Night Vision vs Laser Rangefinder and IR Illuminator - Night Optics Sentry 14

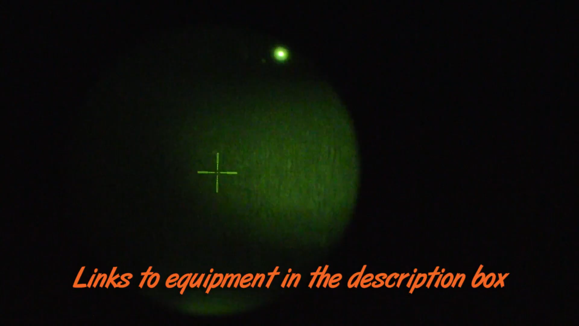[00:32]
They really do suck in a whole lot of light. They don't need the typical illuminator that you're going to maybe slap on the side.
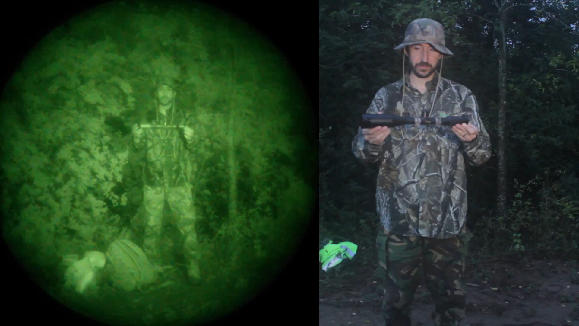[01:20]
we would typically see in the outdoors arena anyway. But yeah, make sure you check out those videos because they're pretty illuminating. Today we're going to take a look at more active infrared instead of passive.
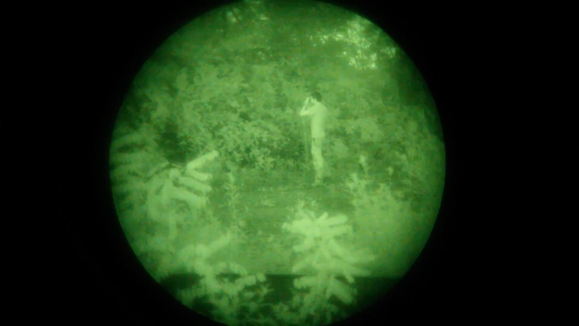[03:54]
Now let's see what it looks like when someone is using this downrange. I'll be at about 10 yards.
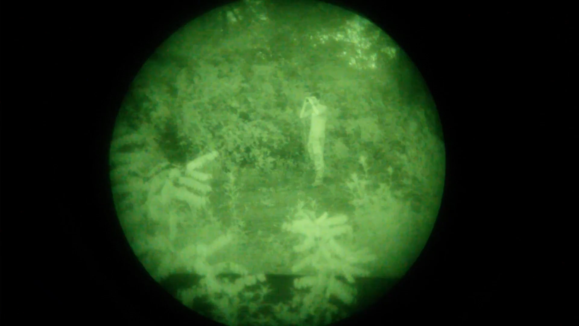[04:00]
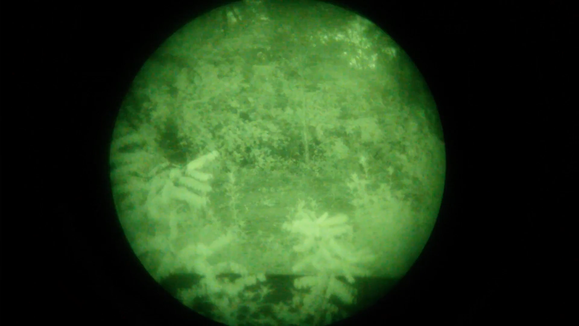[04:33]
Now for the infrared illuminator. Here it is from behind the camera.
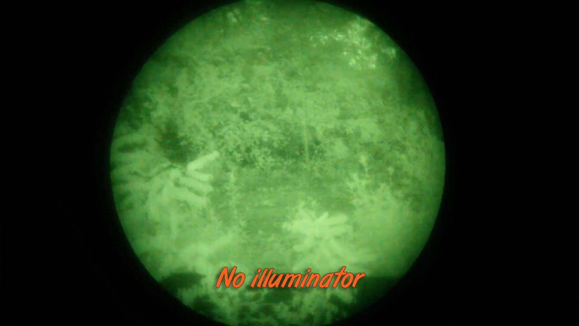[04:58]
Now in front of the camera.
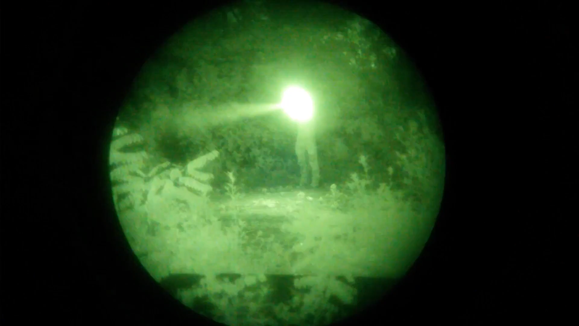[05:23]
Now in front of the camera. Both of those would look pitch black to the naked eye.